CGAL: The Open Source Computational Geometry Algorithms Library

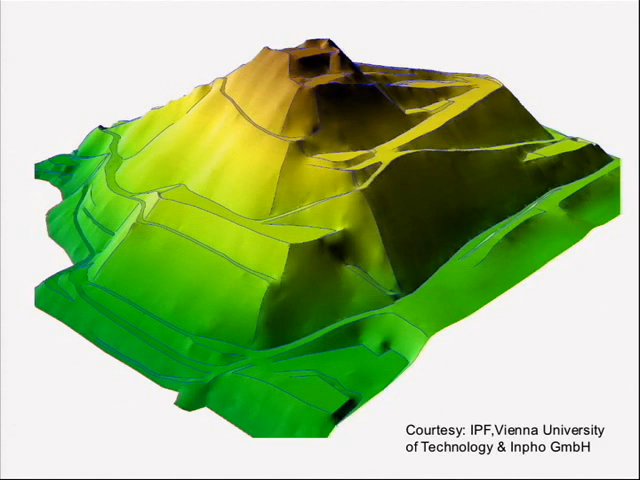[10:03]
So, what you see here is a mountain, it's a hill in a mine, and you see the ramps where the lorries go up to deposit material. Okay? And so, what they have as input is very regular, a very regular grid plus elevation.
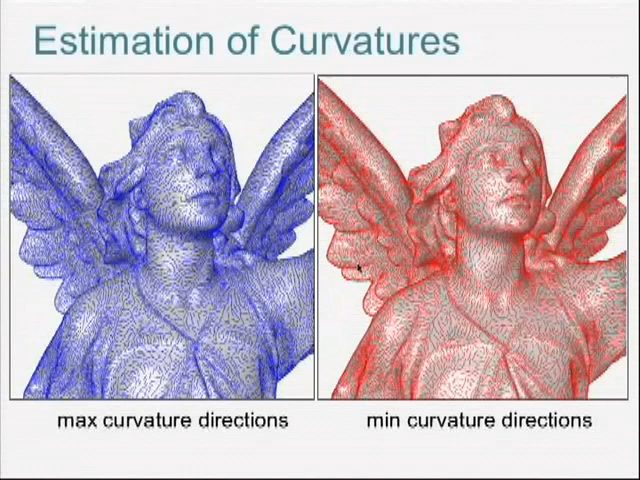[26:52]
uh, you, you have a polyhedral model of that, uh, and, uh, now you want to figure out, uh, where is the ridge, uh, where is the sharp edge, uh, so where is the ridge of a table, things like that.